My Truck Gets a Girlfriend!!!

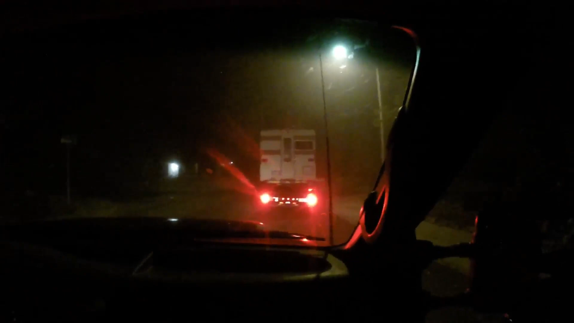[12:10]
Oh, do you think he wants me to pass him? Yeah, I don't know. Oh no, I think he's just checking out everything held up.